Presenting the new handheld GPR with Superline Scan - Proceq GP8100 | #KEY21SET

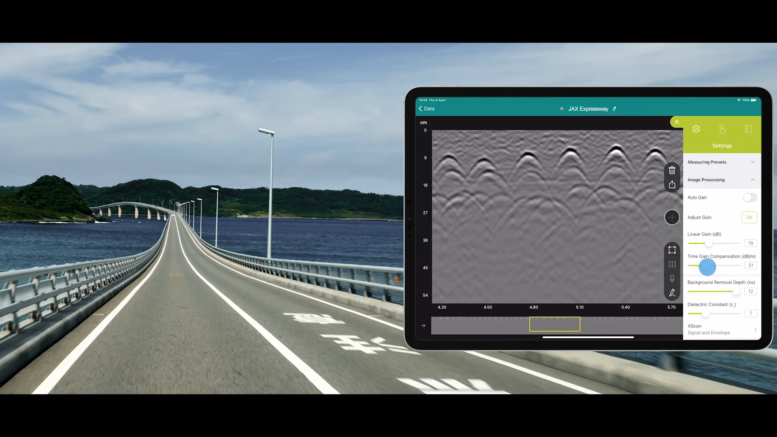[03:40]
Zooming in various options to view the data? Absolutely, and the best data in the industry.
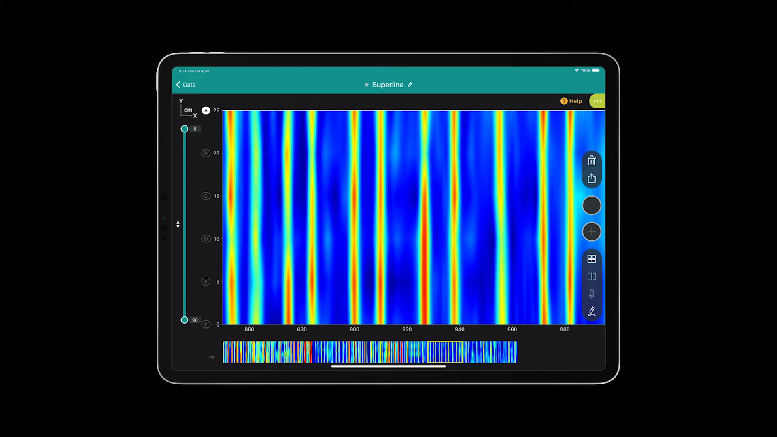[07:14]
And we are introducing the SuperLine with the most dense GPR data that you have ever seen, which can be visualized in six classical line scans.